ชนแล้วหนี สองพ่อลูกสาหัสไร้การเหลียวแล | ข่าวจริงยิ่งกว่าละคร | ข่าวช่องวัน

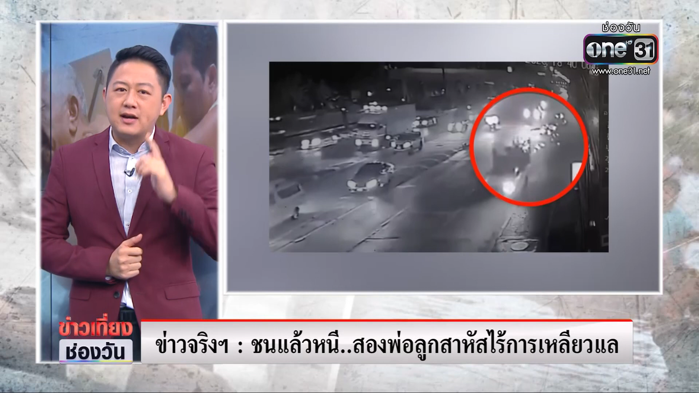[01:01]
อะไร เพื่อว่าบัติเหตุเกิดขึ้นแล้วความรับสิดชอบต้องเกิดขึ้นตามมาด้วยเทียมพระบังใหญ่จวัดมนทบุรีครับ2 พ่อลูกพ่ออายุ 65 กับลูกสาว 7 ขวบขี่รถบราษัยซ้อนกันมาจะไปซื้อไก่ทอดกินกันช่วงเย็นๆ